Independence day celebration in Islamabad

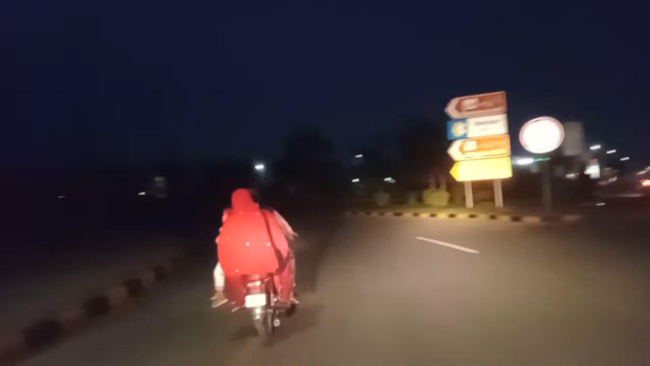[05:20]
हाइट पे देखें वो जनाब जो लाइटें ऊपर पहाड़ पे आपको नजर आ रही हैं वो पीर सुहावा की।
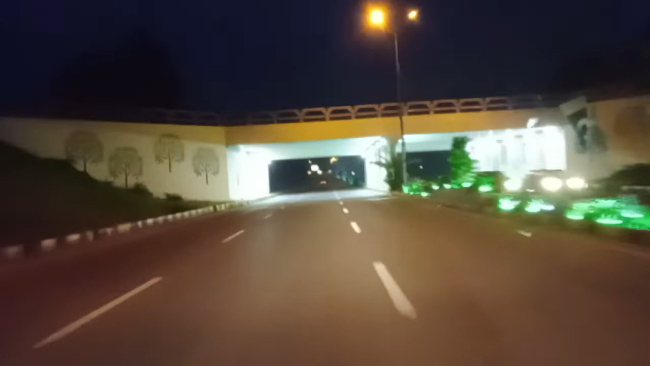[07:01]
हर तरफ ग्रीन ग्रीन हो गया है जी, 14 अगस्त का मजा आ गया। आज मौसम भी ठीक है, गर्मी है मगर इतनी नहीं है, ठीक है मौसम, अच्छा मौसम।
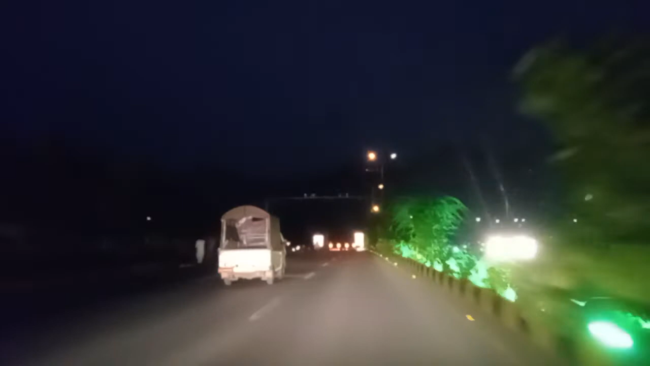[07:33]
वो जनाब ये सामने जो ऊपर आपको लाइटें नजर आ रही हैं वो दामने को की हैं।
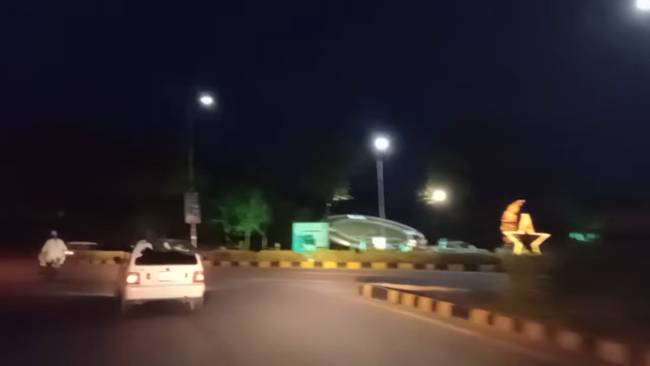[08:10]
ये ट्रैफिक पुलिस खड़ी है जनाब, आज किसी को नहीं छेड़ रहे। यहाँ पहले नीचे किसी जमाने में जू होता था, अब जो है ना जू खत्म हो गया, वो